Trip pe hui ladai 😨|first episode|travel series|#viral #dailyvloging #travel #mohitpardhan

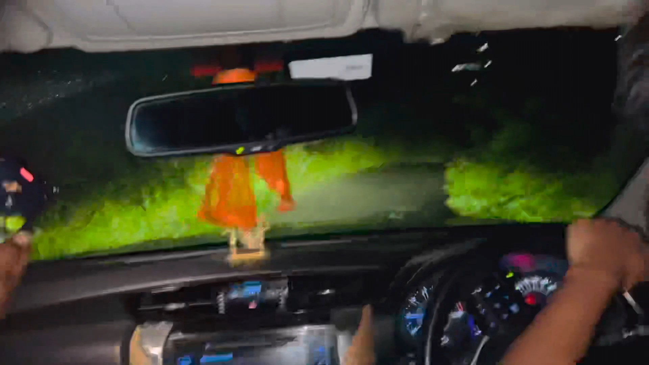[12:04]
गाइस वेरी डेंजरस रास्ता, और हम फिर भी जा रहे हैं। डू नॉट ट्राई दिस एट होम। और एट मसूरी पूरा 70 डिग्री का स्लोप होगा ये, है ना? 70 तो नहीं 60 होगा भाई ये। हां 60 70 डिग्री स्लोप है। यहां से वीडियो में इतना पता नहीं लग रहा।
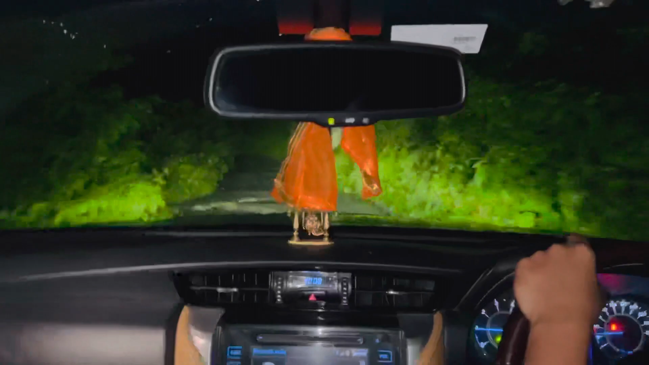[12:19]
हां स्लो स्लो स्लो मेरे को तो पता लग रहा भाई, पूरा पूरा गड्ढा है।